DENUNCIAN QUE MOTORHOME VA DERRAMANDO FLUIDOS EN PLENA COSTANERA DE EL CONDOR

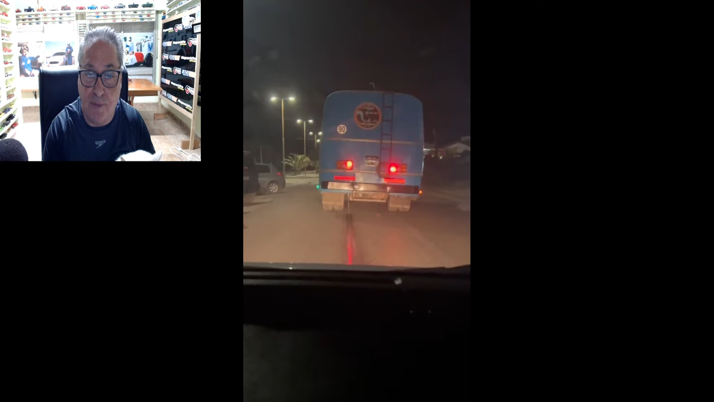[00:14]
que claramente se ve allí en pantalla, está derramando líquidos fluidos que corresponderían a la parte de sanitarios de este motorjón en pleno Balnear del Cóndor, esto es en la zona del casino, según nos reportaban los mismos vecinos que nos acercaron este material.